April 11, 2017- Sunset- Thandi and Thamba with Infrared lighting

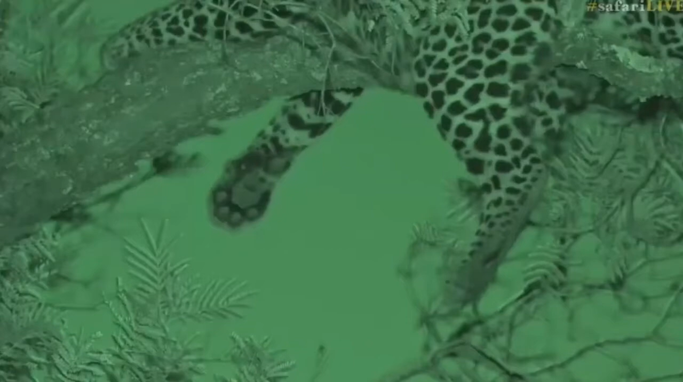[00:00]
beautiful neat paws dangling from tree but of course as we said that she moved but that's okay because we get to watch her come down from her somewhat precarious position in the falter forum that she was in also known as a weeping wattle and I was right about Wabayisa I just had a moment of confusion and of course Bohuti being her surviving male cub as well but it was Wabayisa that Tristan said to me was the one
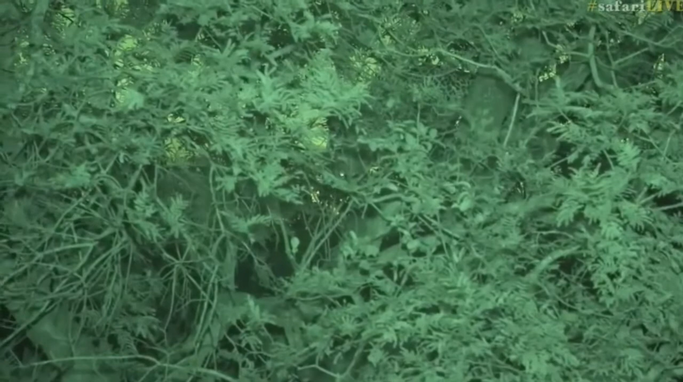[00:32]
with the massive ears here comes Tandi on her way down hopefully on her way to fetch young tumba where are you going big girl I love watching these sights in complete darkness with the infrared it's such an eerie feeling all I can see of her is a silhouette just a flick of her tail every now and again against the sunlight and yet I can see her perfectly on my monitor through the eyes
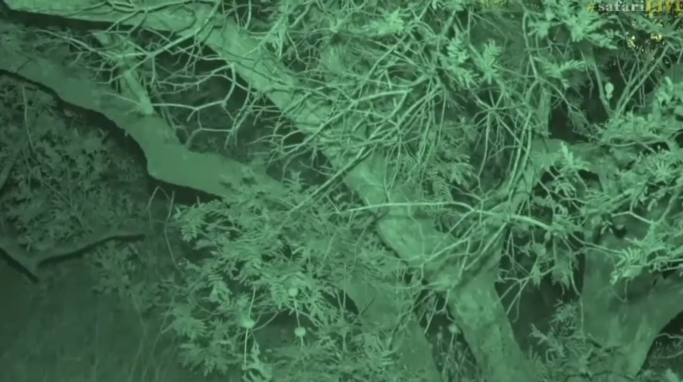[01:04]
of the camera it does make for some truly special sightings now as most of you know Tandi is an interesting leopard she's a leopard that requires and demands
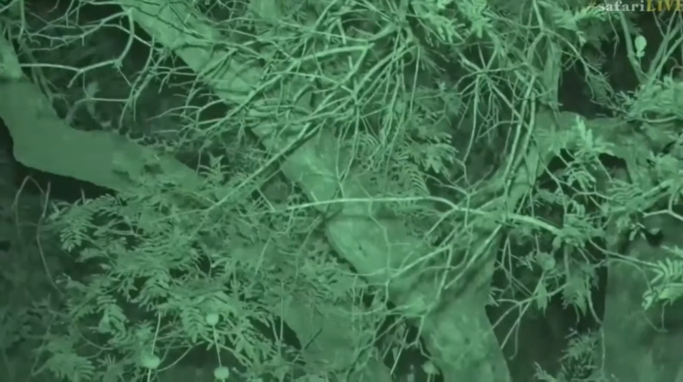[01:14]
a slightly further level of personal space she's more than comfortable to come up to the vehicles herself but she does prefer to be allowed to move closer in sort of her own time in her own space and if you don't allow her that courtesy I've seen once or twice what happens and she growls she's never charged me but it's one of my favorite things about her
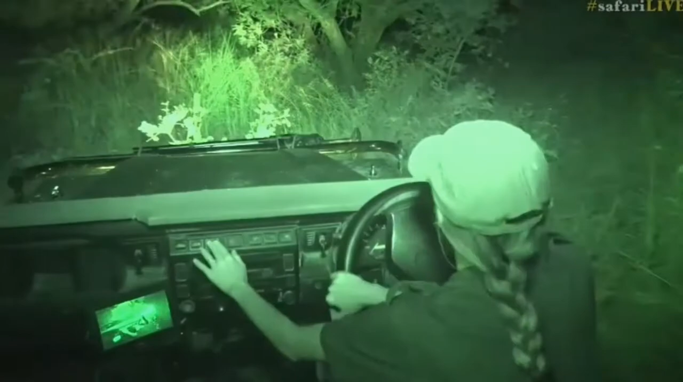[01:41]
I'm just keeping my lights on for now while I search for her just to see where she's going it's gonna be very difficult for for us to follow if she does move off there's tumba tomorrow tomorrow you want to know about the meanings behind tundi and tumba mara tumba I believe means bolder
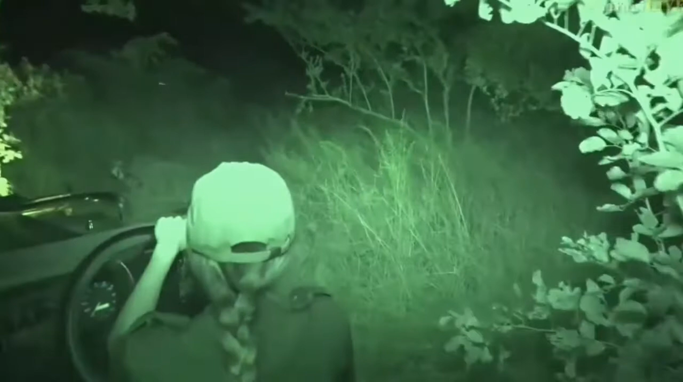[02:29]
that he was denned with his sibling close to or underneath one of the rooms and there were lots of big boulders around that's what I heard was one of the reasons why tumba was called tumba sorry my boy there we go lights off there we go lights off I don't know where tundi went at all she vanished but tumba is just there I'm just gonna use my spotlight to
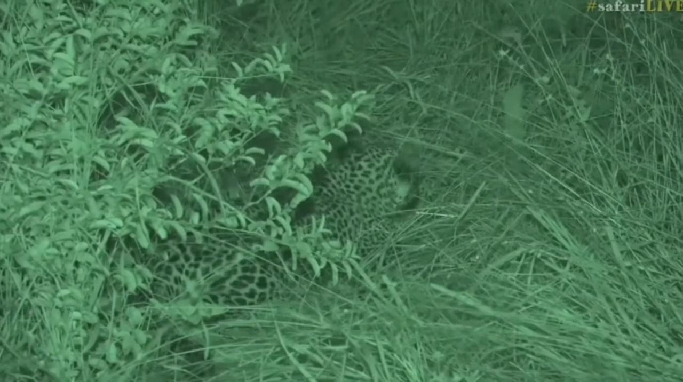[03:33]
sorry hold on one second she must be just there
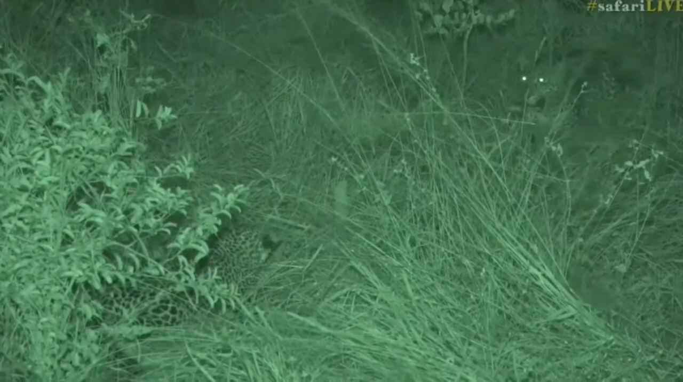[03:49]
here she is hi girl such an amazing feeling here we go portrait of mother and son sorry i lost track of my counting karula no two cubs tundi and tumba shadow let's not count to a young cub at the moment just yet mbula tingana quarantine couldn't not quite conuma let's
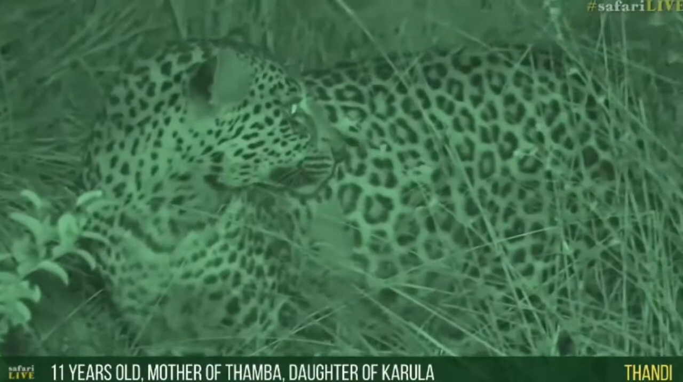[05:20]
she's beautiful in this infrared i'm just gonna keep my voice down nice and quiet because bear in mind i can't see her at all hello big girl
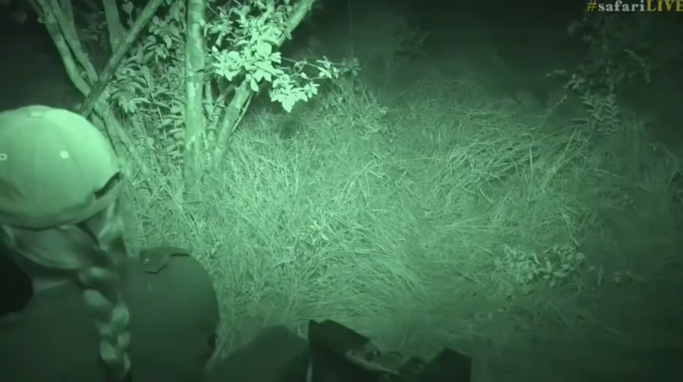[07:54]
it's very hard to gauge distance because i can't i don't really want to turn too much without a door i feel like the movement might startle her there we go that's her keeping an eye on us yeah you see the movement did startle her a little bit so the camera will just have to stay on her not too bad she's back to washing almost immediately i think she's used to vehicles sitting with a spotlight on with their lights on